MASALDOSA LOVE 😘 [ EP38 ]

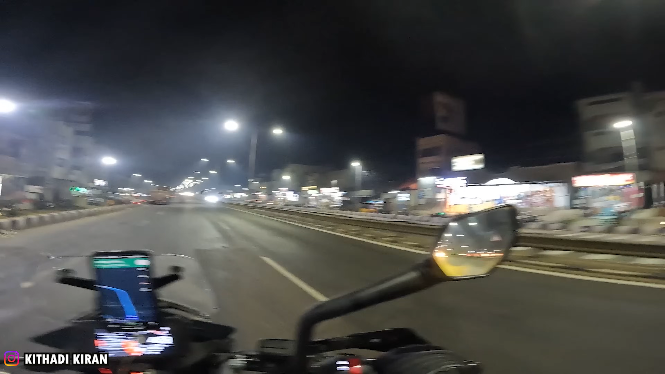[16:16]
ಹಂಗೋಯ್ತು ನೋಡಿ ಊರು ಹೈವೇ ಅಷ್ಟು. ಓ, ಕಾಕಿನಾಡ ಅವ್ರು ಹೇಳಿದ್ದಾರೆ.
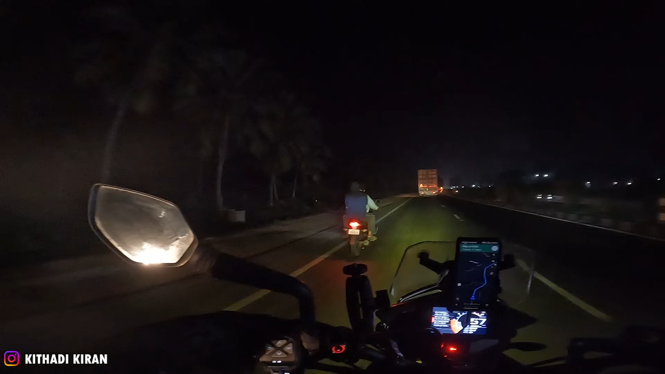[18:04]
ಇಲ್ಲಿ ನೋಡಿ, ಇಲ್ಲಿ ಲೆಫ್ಟಲ್ಲಿ ಟಾರ್ಚ್ ಹಾಕ್ತಾ ಇದ್ದಾರೆ, ಪಕ್ಕ ಕಾಣಿಸಿರುತ್ತಲ್ಲ. ಮುಂದೇನೂ ಇದೆ, ಮುಂದೇನೂ ಇದೆ. ಓಕೆ, ಸೊ ರಾಜಮಂಡ್ರಿಗೆ ಬಂದ್ವಿ. ಟೈಮ್ ಎಕ್ಸಾಕ್ಟಾಗಿ ಇವಾಗ 8:45 ಆಗಿದೆ.